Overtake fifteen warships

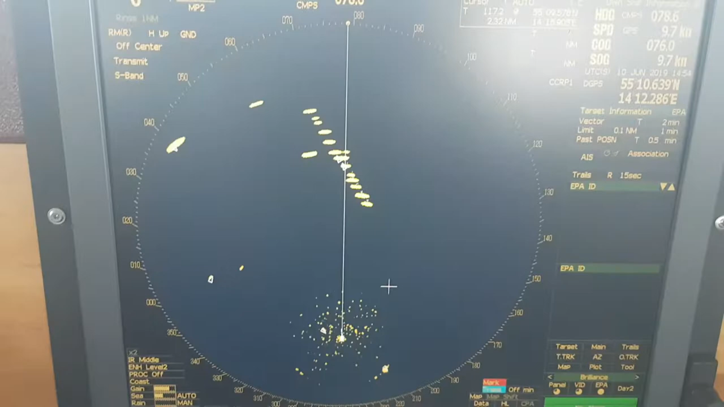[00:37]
вот это все военные суда которые на радаре сейчас отбиваются хорошо их видим
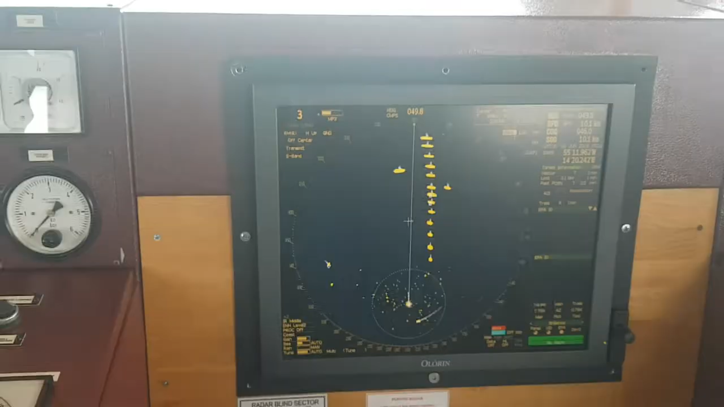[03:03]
давно я еще так не обгонял столько судов военных